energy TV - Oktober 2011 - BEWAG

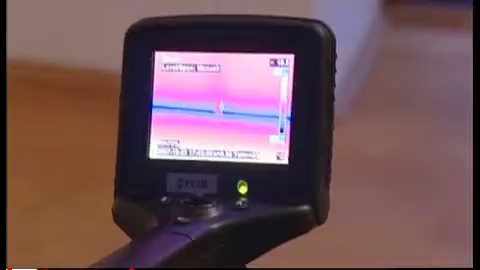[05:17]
Die kälteren Bereiche werden auf den Bildern durch Blau- und Grüntöne dargestellt. Die wärmeren Segmente durch Gelb- und Rottöne.
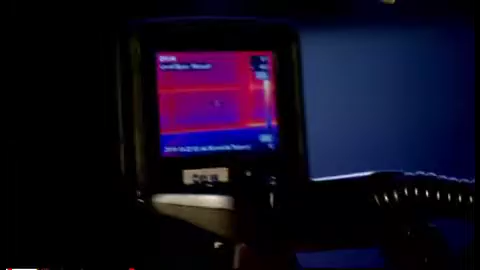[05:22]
Musik Welche Schwachstellen können da aufgedeckt werden?